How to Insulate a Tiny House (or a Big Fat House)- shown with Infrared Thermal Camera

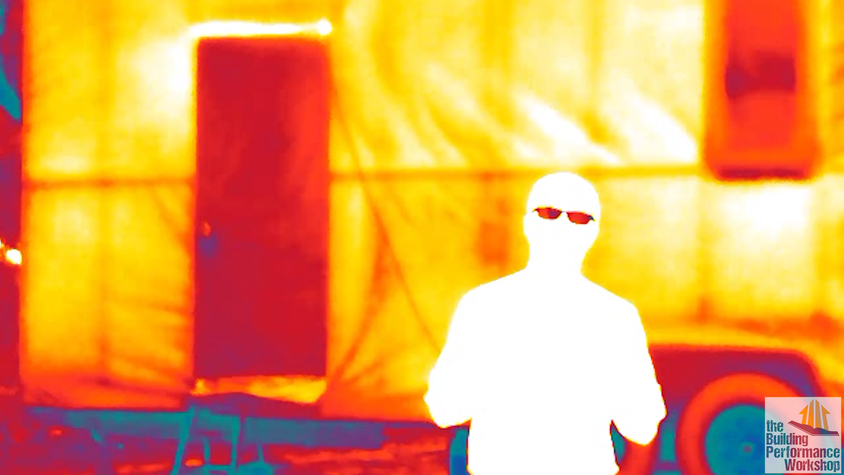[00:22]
thermal imaging camera to show how the heat bleed is working now that we actually have the insulation over everything inside the tiny lab so let's go inside welcome to a freshly insulated
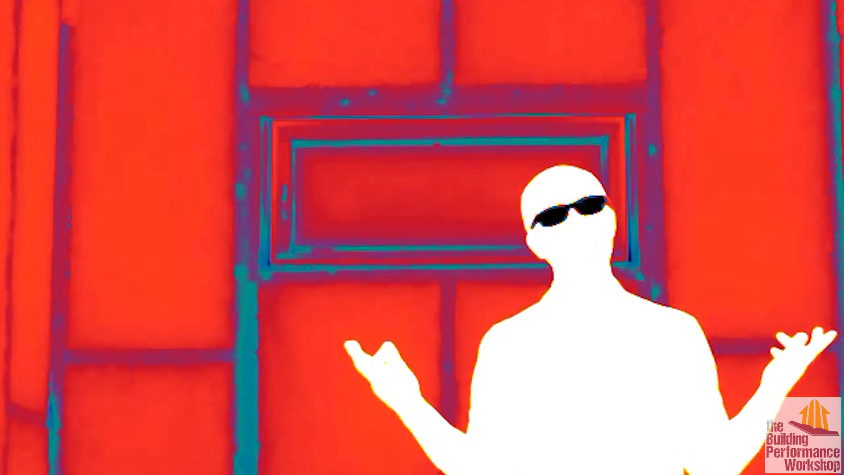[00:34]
house in fact this place is the best insulated house on this entire block and we know that because all we're using
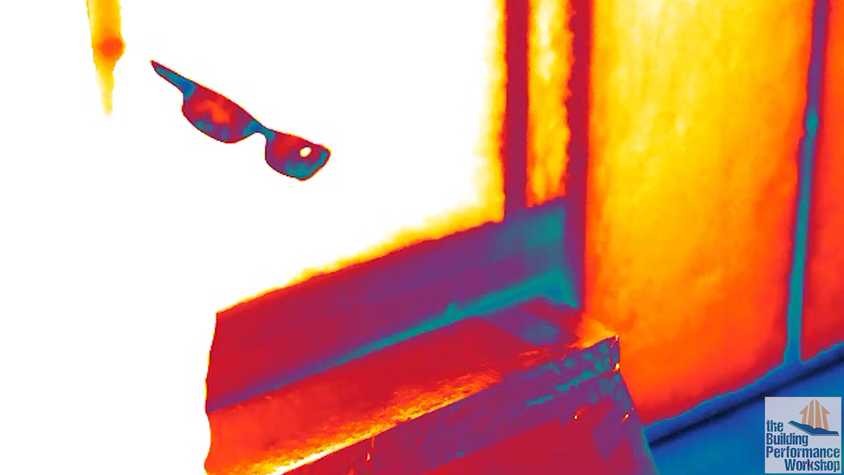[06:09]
we'll have a pretty continuous layer of insulation over the floor the walls and the ceiling of our tiny lab